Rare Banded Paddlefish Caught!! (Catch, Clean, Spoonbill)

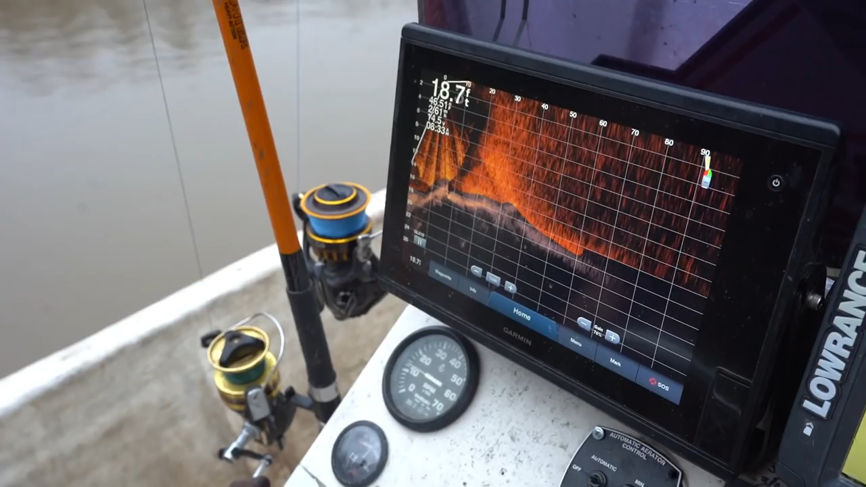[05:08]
On screen: depth 18.7 ft
Actually, this is live scope. Oh, gotcha. Yep, live scope. It's looking out in front of the boat.
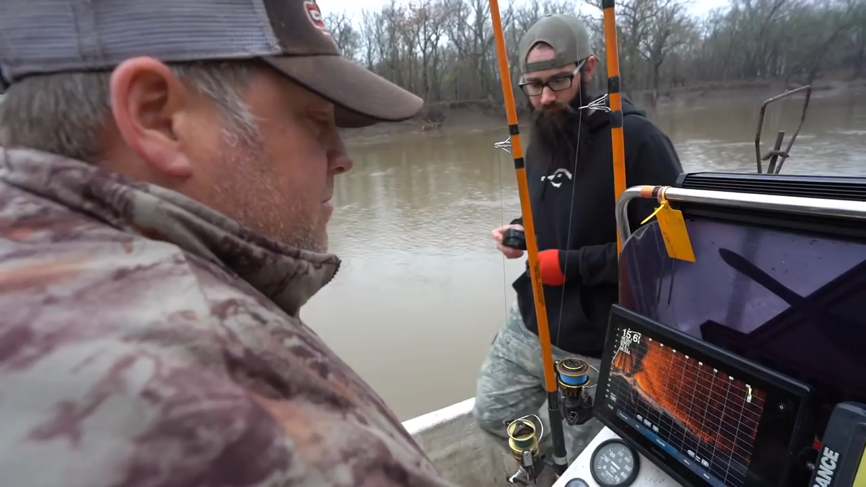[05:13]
This here is looking into the future. So you should be able to see this brush pile here for long, right? Yep, I can see it right there.
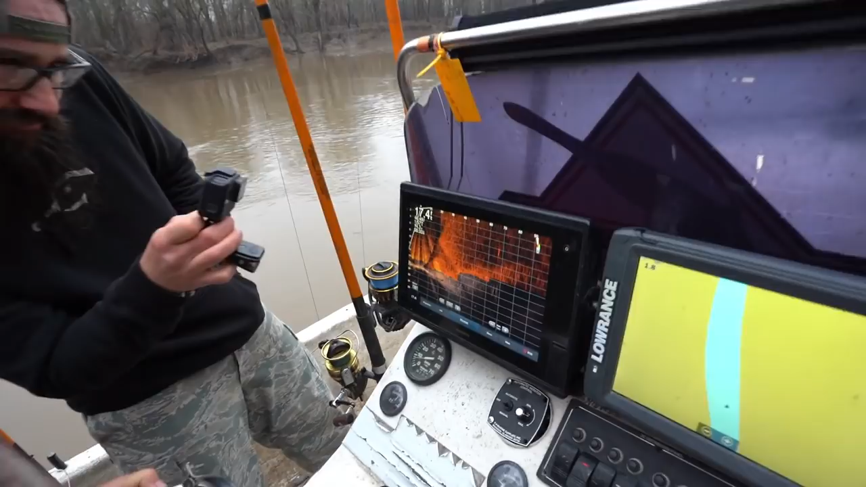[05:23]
There's a few fish on, smaller fish on the this side of it.